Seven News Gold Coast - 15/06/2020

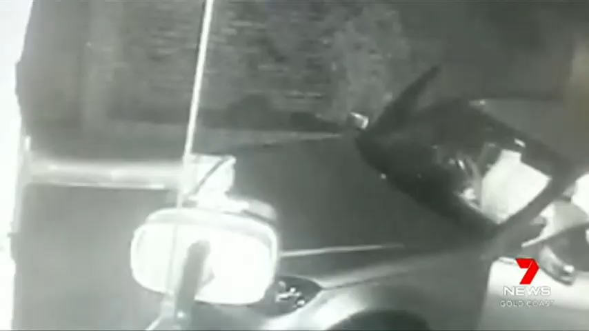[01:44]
A resident further up the street says his car was ransacked that same morning. They seem to think we're easy targets for some reason.